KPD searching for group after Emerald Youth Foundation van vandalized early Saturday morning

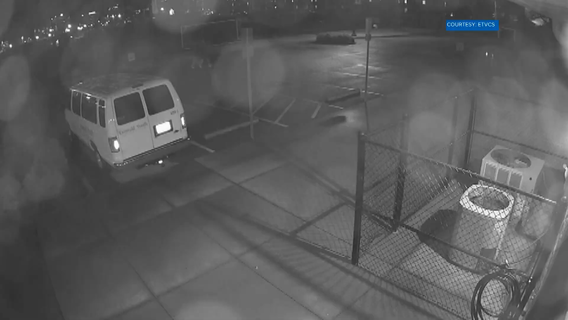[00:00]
Right now, Knoxville investigators are looking for answers into a vandalism case. Take a look at this. They say a man ran into an Emerald Youth Foundation van. This happened just after midnight on Saturday. It was parked on Dale Avenue. If you have any information on this case, contact law enforcement. The number is right there on your screen.